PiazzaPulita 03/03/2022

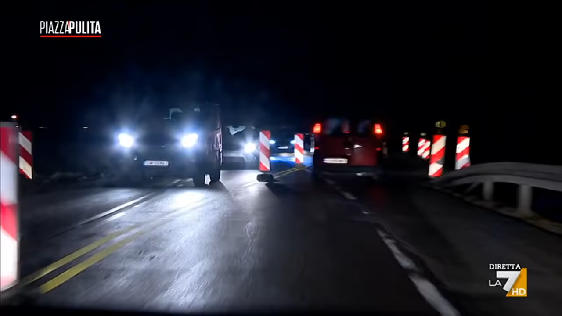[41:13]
Sono le 10:40 della sera e stiamo andando verso il valico di Medica.
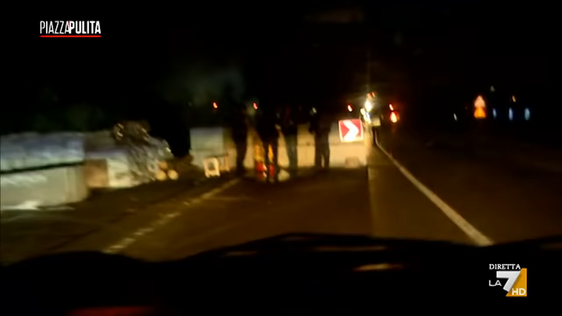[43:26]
In 104 chilometri dal confine fino a Leopoli passo almeno 10 checkpoint dell'unità di difesa territoriale ed è ormai sera quando arrivo in città.